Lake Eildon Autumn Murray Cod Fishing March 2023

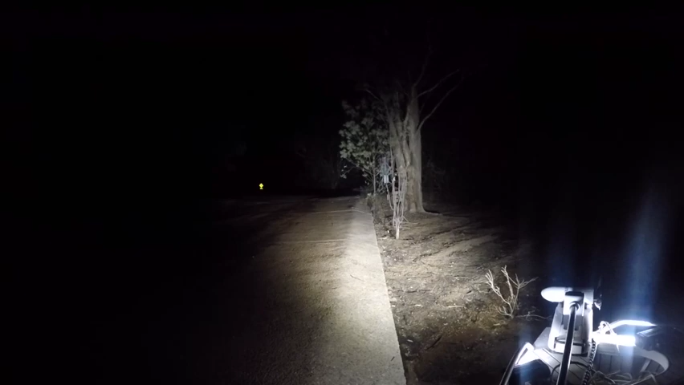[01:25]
and the trip home was interesting, dodging everything from wombats, kangaroos, foxes, and about everything in between.